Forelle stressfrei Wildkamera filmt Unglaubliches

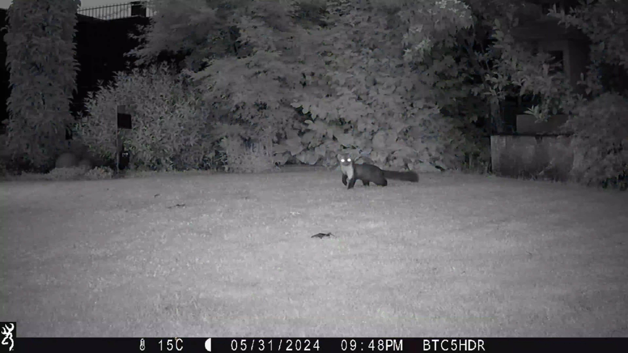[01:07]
Ich teste diese beiden Modelle und verlässlich ist er jeden Tag da.
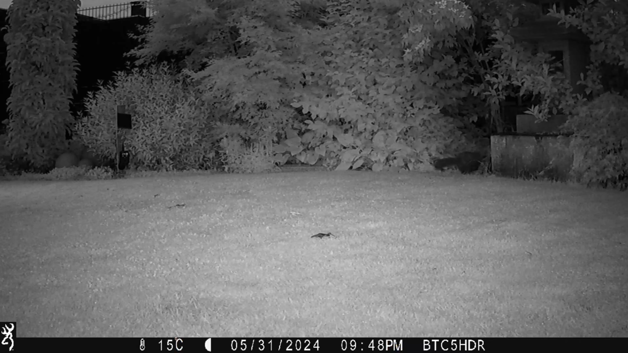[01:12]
Eben hat er sich zuerst einmal die Kreten geholt und dann ist der Kopf dran. Zum Entsetzen meiner Nachbarn hat er Nachwuchs und schleift erstmal alles nach Hause.
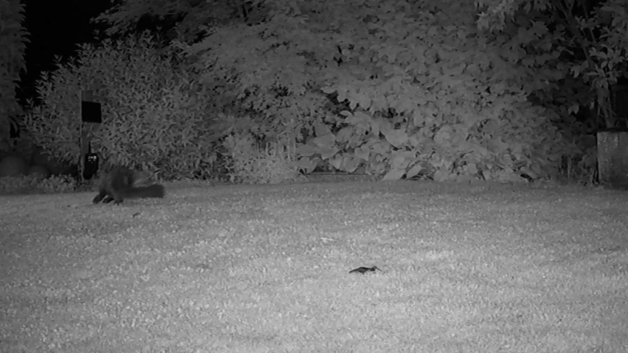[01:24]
Ja, und das ist wahrscheinlich Kurt. Eine ziemlich verwilderte Katze, die hier immer wieder zu Besuch kommt. Und Kurt staunt da irgendwo hinten in die Ecke, wo der Marder immer rauskommt und tatsächlich da ist er. Und nun beginnt etwas, was ich nie für möglich gehalten hätte. Die beiden streiten sich kein bisschen, sondern die Katze schaut zu, wie der Marder sich den Bauch vollschlägt. Völlig verwundert, setzt sich mal hin, leckt sich das Maul, wissend, was der Marder da tut.
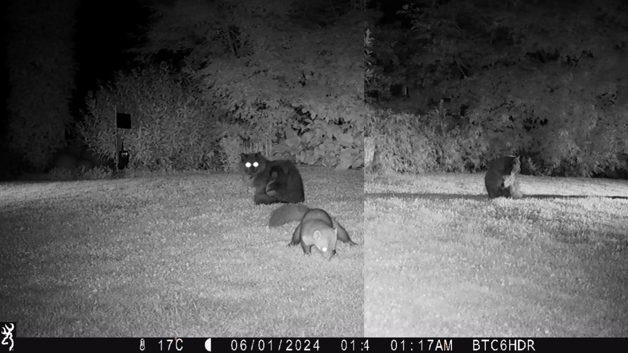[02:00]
Und hier eine Aufnahme von beiden Kameras. Ja, das ist unglaublich. Katze leckt sich das Maul in der Hoffnung, dass noch was übrig bleibt und der Marder schaut sich das Ganze mal an. Also ich finde, die Aufnahmen sind köstlich und ich hätte es nie für möglich gehalten.
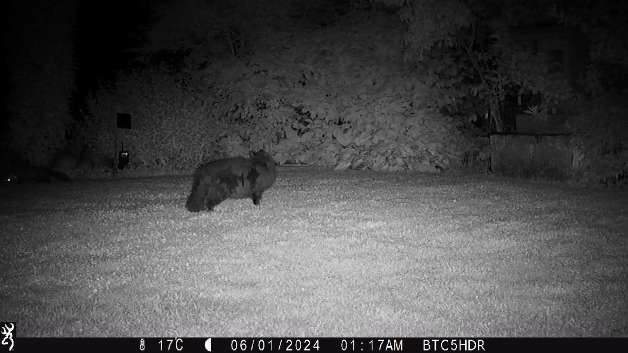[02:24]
Diese beiden Kameras haben beide die gleiche Optik, also Full HDR, High Dynamic Range, Bildverbesserung mit 10 Bit statt 8 Bit. Das hier ist die Dark Ops, das ist das Gerät mit den ganz dunklen Lichtern, also überhaupt nicht zu sehen. Ich finde, sie macht hervorragende Nachtaufnahmen. Und das ist die Strikeforce, die hat die hellen Radiantbeleuchtungen. Die spielt ihren Vorteil in weiterem Gelände aus und auch die ist in den Nachtaufnahmen eigentlich sehr gut.
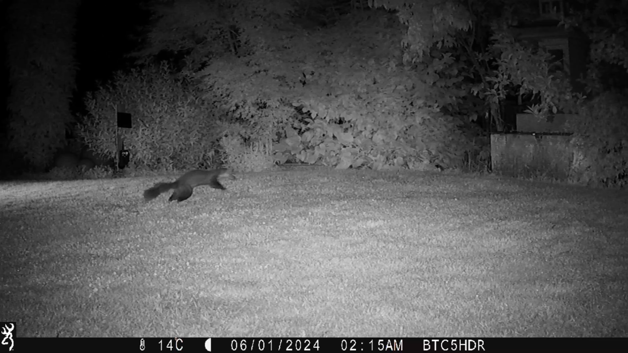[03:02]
Scheiß drauf, sagt der Marder und Hauptsache die Dinger sind in der Kiste. So, meine Lieben, das war ein Kurzfilm zum Wochenende. Wenn euch der Film gefallen hat, danke für den Daumen nach oben. Ihr könnt meinen Kanal kostenlos abonnieren, darüber freue ich mich sehr, denn davon lebt der YouTuber.
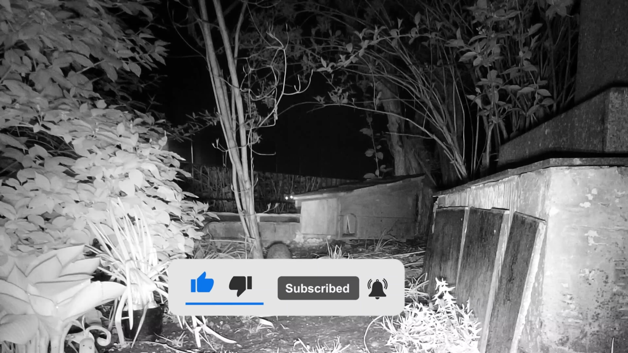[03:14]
Und hier zum Abschluss noch eine Aufnahme der Wing Home meines Eagles und des Hausmachers.